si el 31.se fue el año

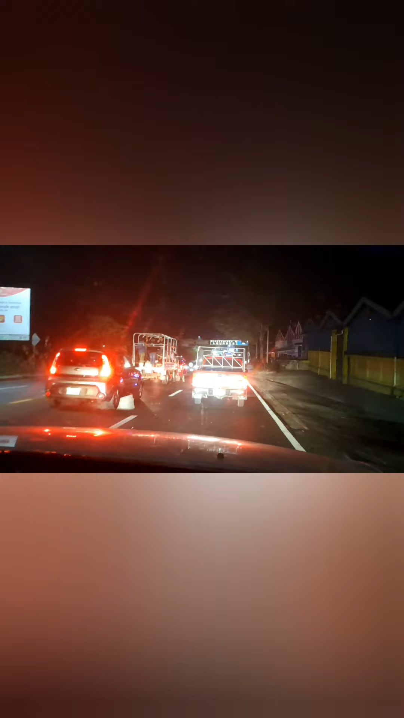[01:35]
Así el tráfico a esta hora de la noche, 31 de diciembre.